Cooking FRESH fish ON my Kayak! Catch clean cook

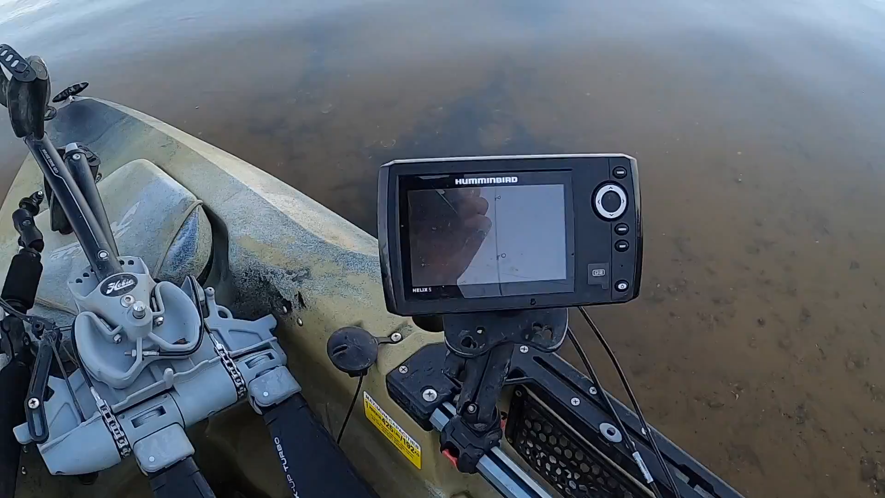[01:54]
Also got the Hummingbird Helix 5 hooked up to this. Hopefully we'll see some crappie balls under that bridge. Enough talking about it, let's get started. Drop our rudder.
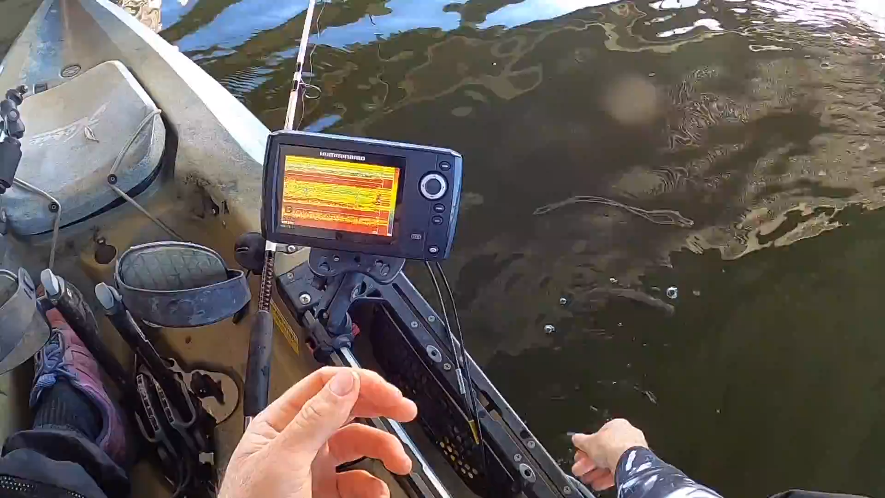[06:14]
There she goes. It's good though, they're down there, they're down there. We'll get a bigger one. We'll add to the stringer.